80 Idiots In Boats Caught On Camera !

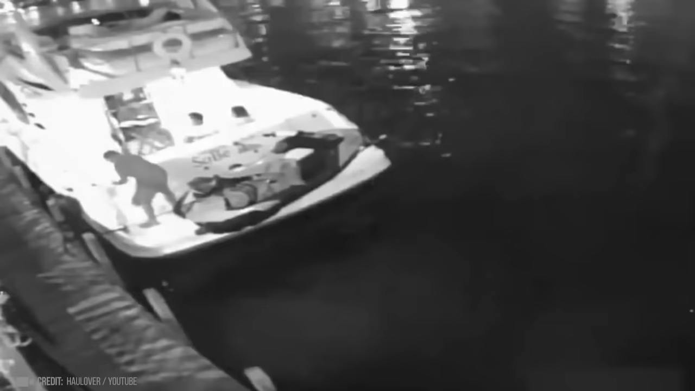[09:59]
They did not suspect that in just a couple of seconds, a huge tragedy will take place.
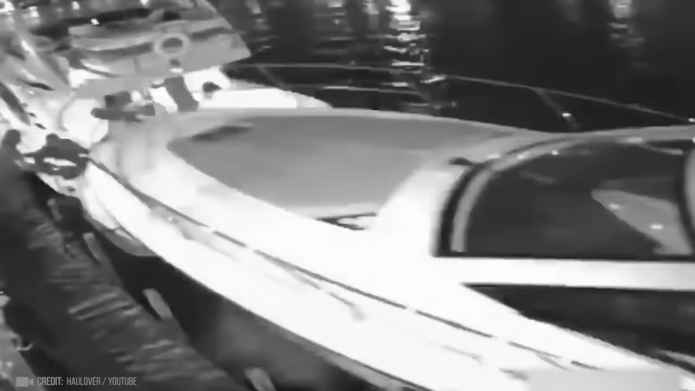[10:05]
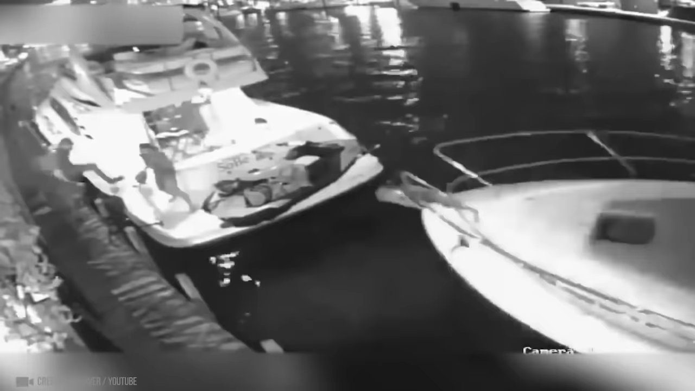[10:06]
Another yacht crashes into the boat, not sparing the passengers and even those who tried to drag them out the way.